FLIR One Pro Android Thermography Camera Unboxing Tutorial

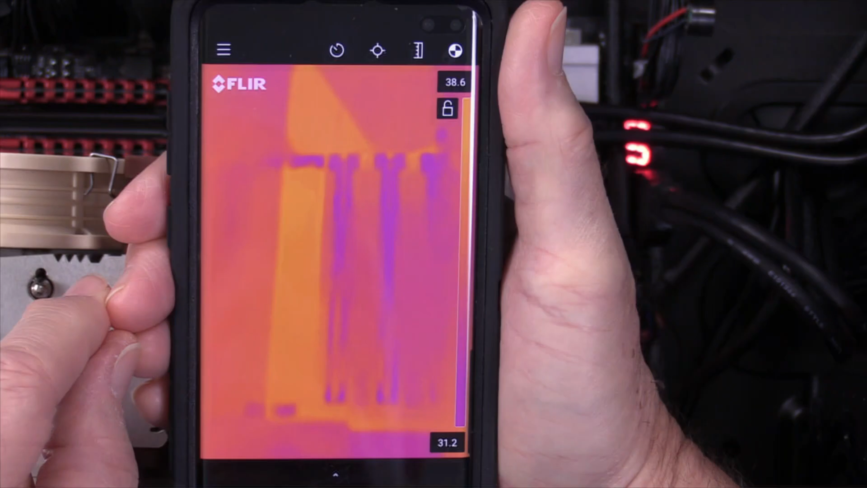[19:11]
Let's reset again. There's a little button here at the bottom that I'm pushing. I'll do temperature range.
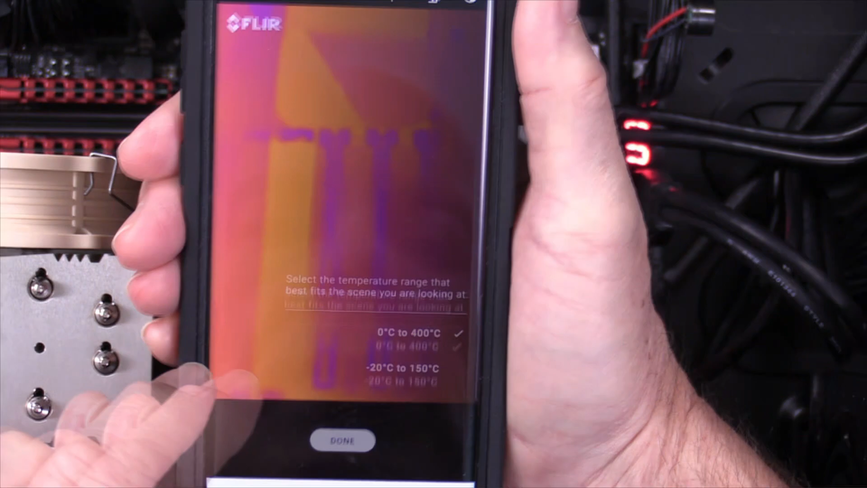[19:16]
And I'll go to the default which was minus 20 to 150 degrees centigrade.
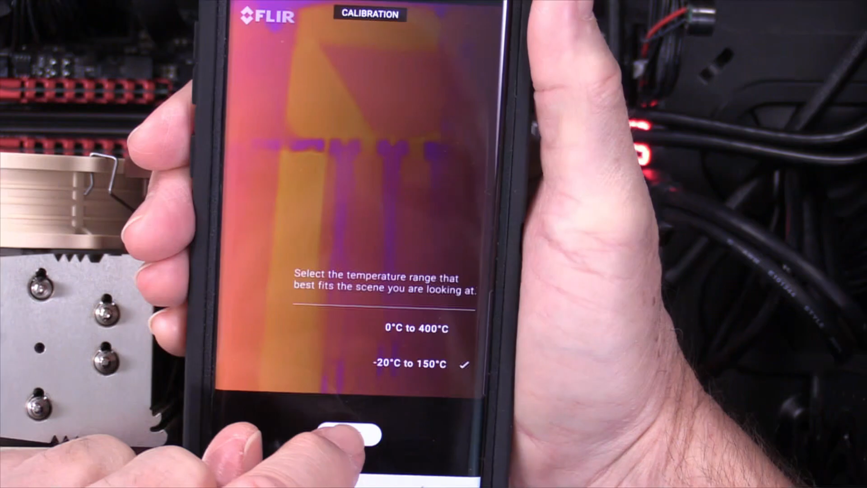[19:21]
I'll say done. Recalibrates. And I get 30 down to 30 point down to
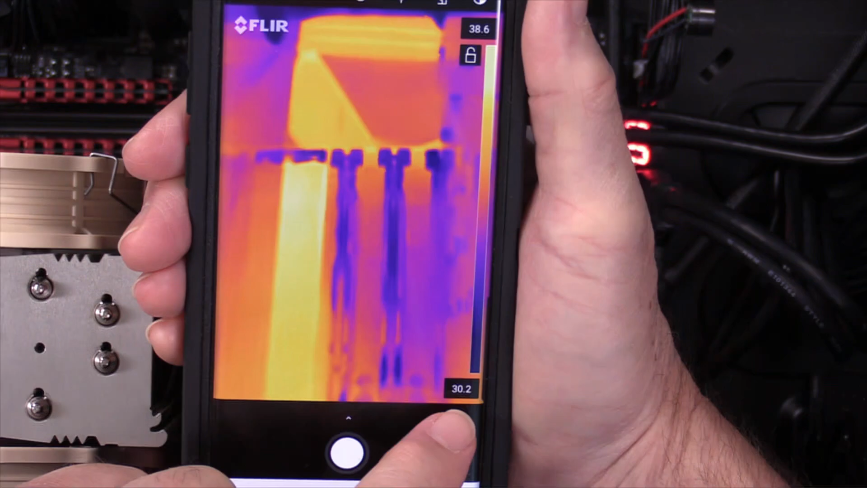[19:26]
30.1 up to 38.6 degrees centigrade.
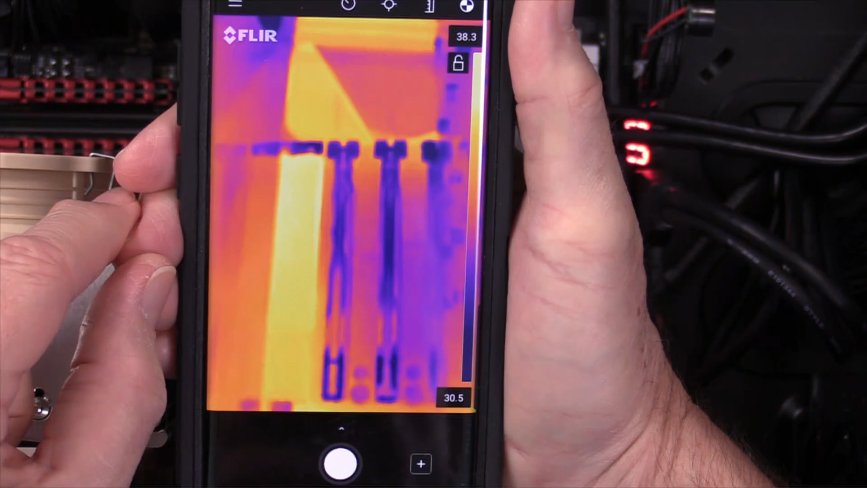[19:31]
So I'll be curious to see how that how that changes. So from 38 to 30 degrees. And if I recalibrate again, zero to 400.
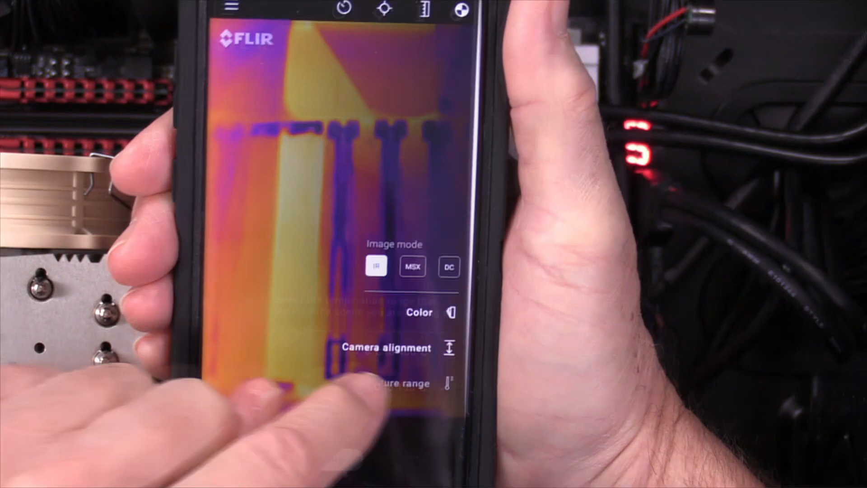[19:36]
OK. Again we go from about 30.
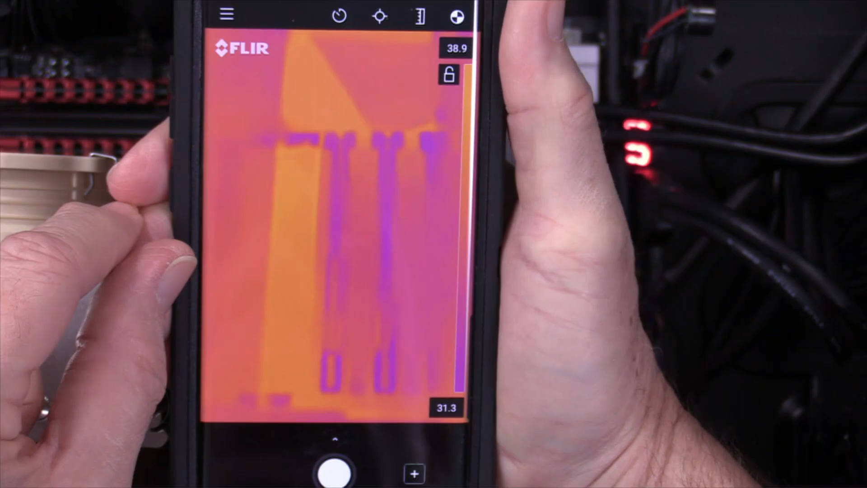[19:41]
This is 31.3 to 38.9 degrees. That looks like the heat we're getting right off of that NVMe drive.
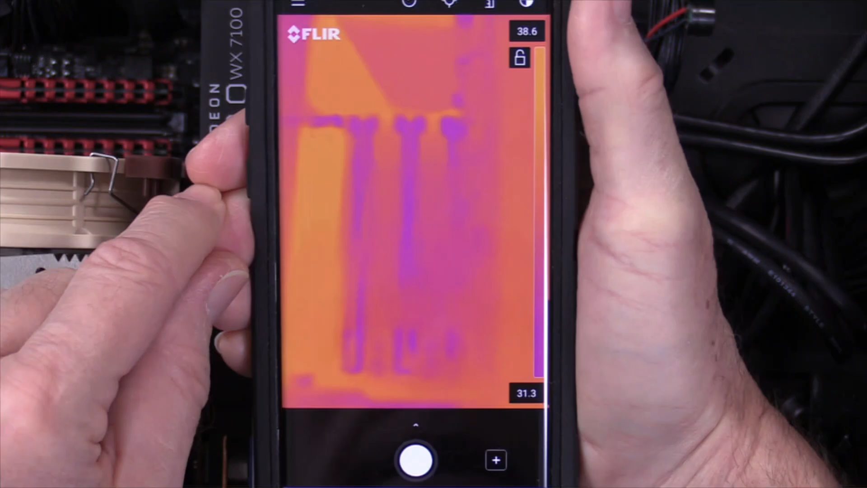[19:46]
And as I kind of move it around, as I feel the quad card, I can feel heat.
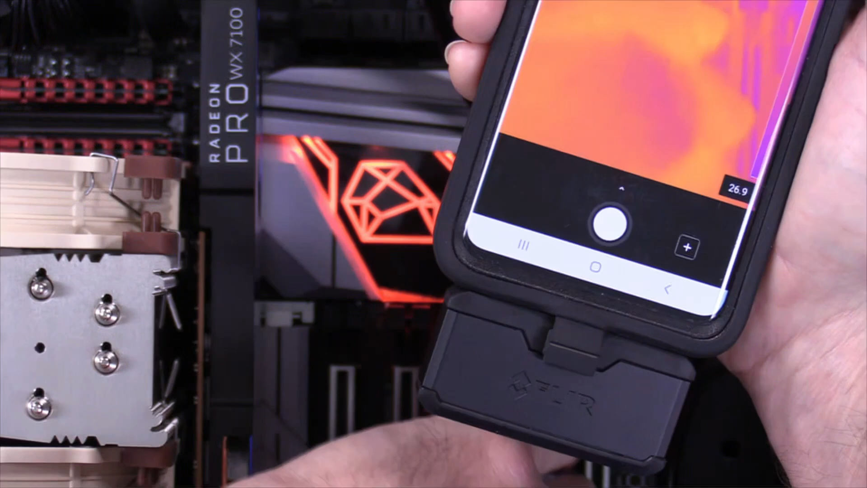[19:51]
But I don't, I don't feel it's not hot to the touch. The NVMe card is warmer than the video card.
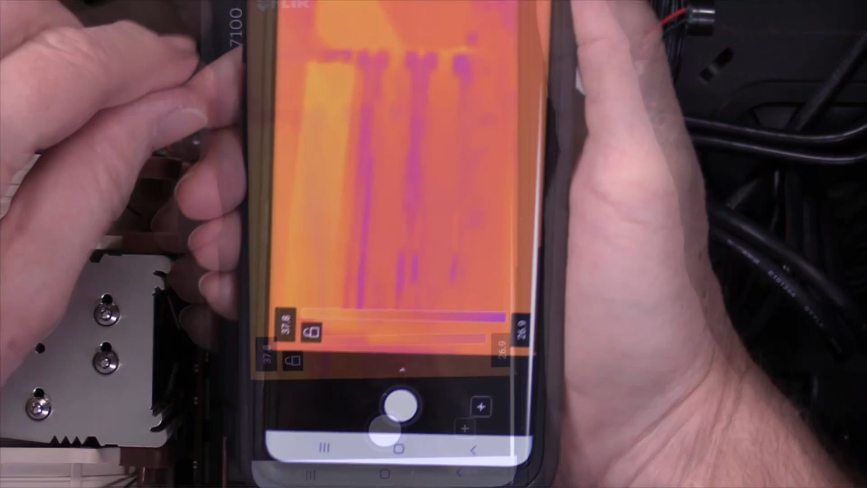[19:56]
And of course this is a Radeon Pro WX7100 that's in here.
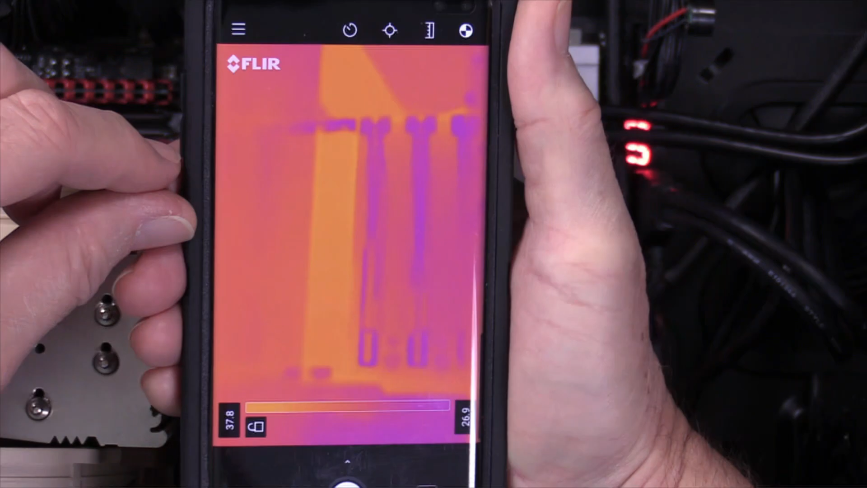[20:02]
But the NVMe drive in there, that's PCI Express 3.0. So let's get the scale back on the, if I can get the scale back up on the top.
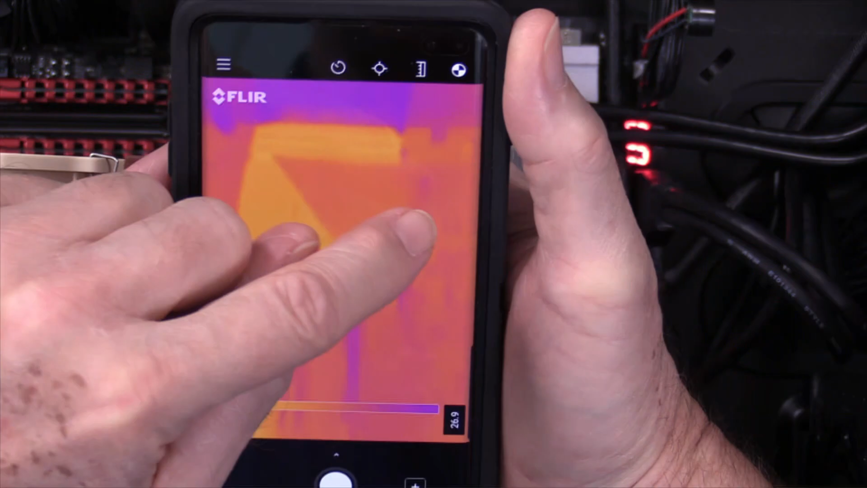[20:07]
Or if I turn it, let's turn it this way, the way the way it's showing.
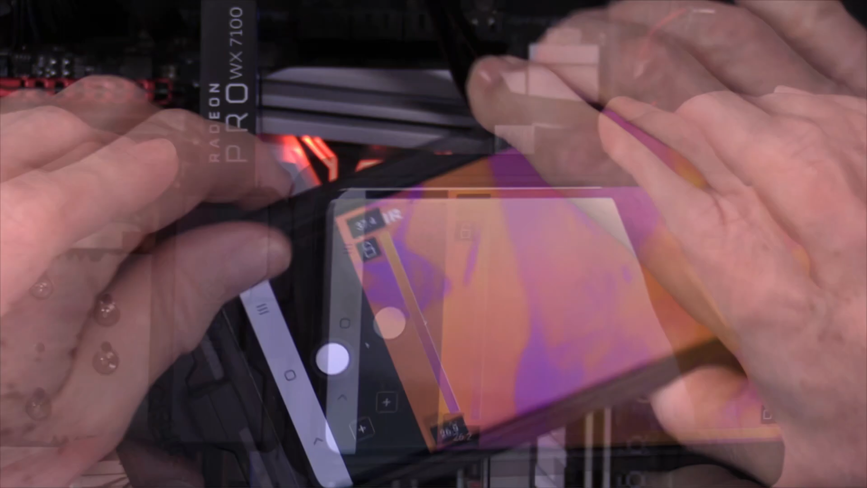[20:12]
OK. Here we go. Let's get it back on top. OK. We got it back on top. And we're 27.
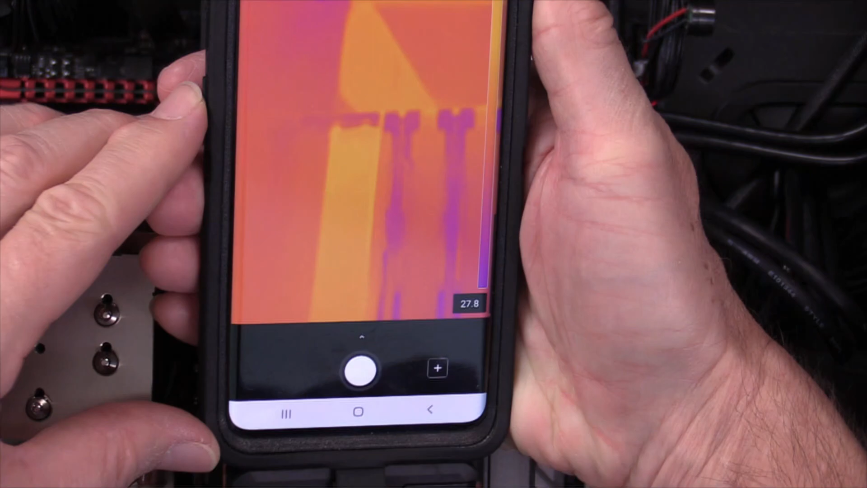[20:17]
Now there's five different ways we can look at heat. But this is with a thermal imaging camera to see where the most heat's at.
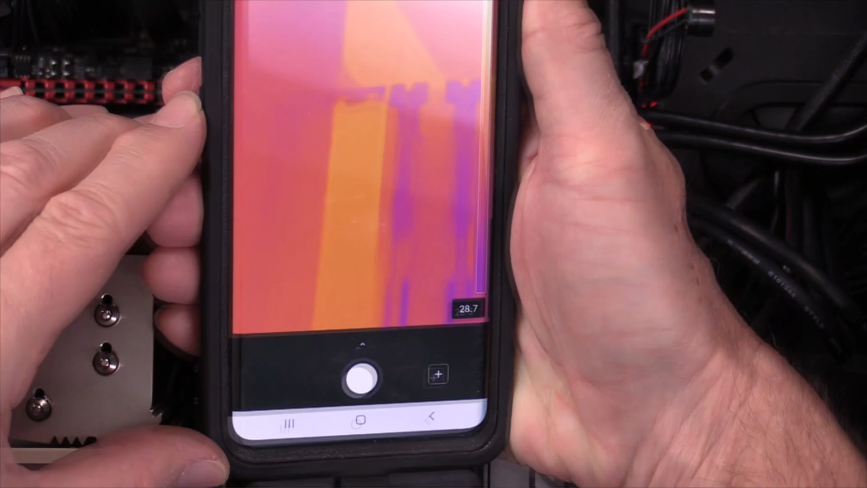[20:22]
So this is not something that everybody's going to do. But this is using the FLUR1 attached to our Samsung phone. And I'll put a link up to this camera in the video as well as the smartphone we're using.
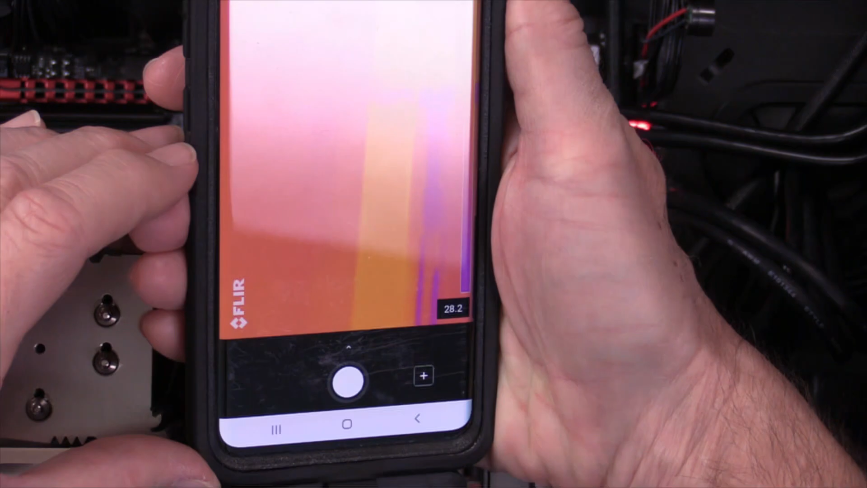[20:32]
But I find that quite curious. I'm also curious to see how it looks at the camera's losing connection.
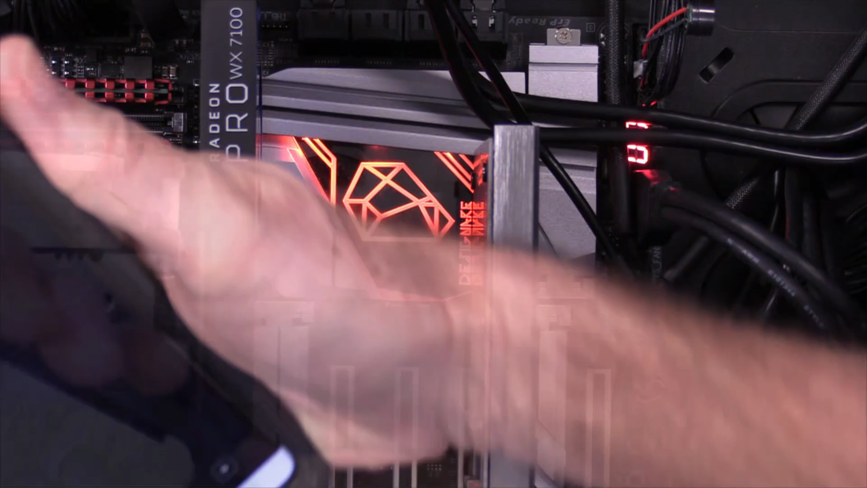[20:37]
I'm curious to see how it sees heat. So the hottest thing in there is the NVMe drive.
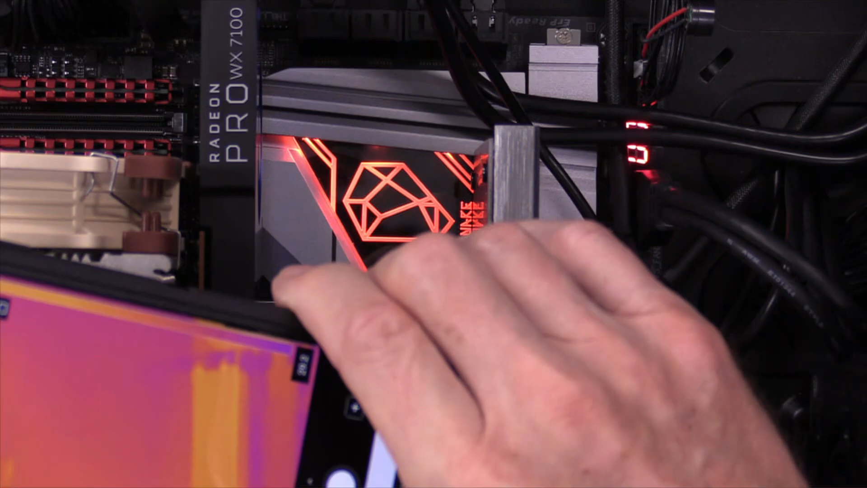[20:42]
And as we look at that, point to it, you can see the variance we get right in the center. We're 26 down to 25. 25.6 degrees centigrade up to 36.6. So that tells us the hottest spot in there is 36.6 degrees centigrade.
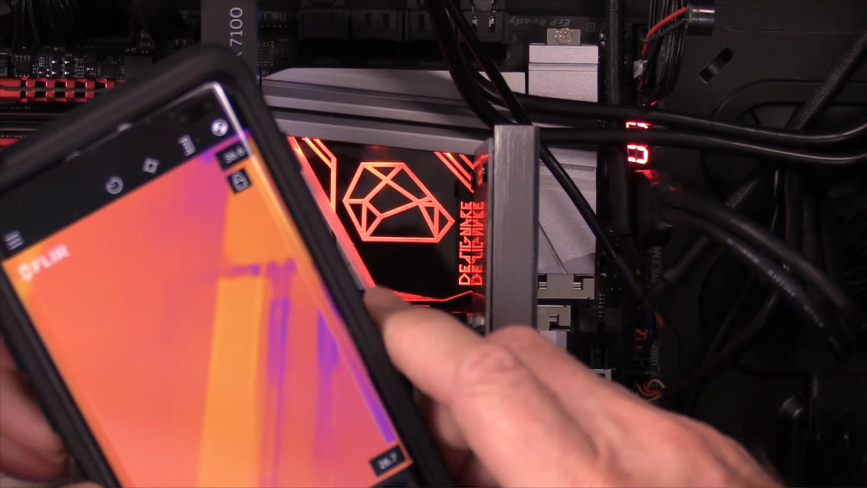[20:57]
Hot but well within spec. So that's what we can do with the thermal imaging camera. Next up, we're going to do with the video on the, probably the Western Digital.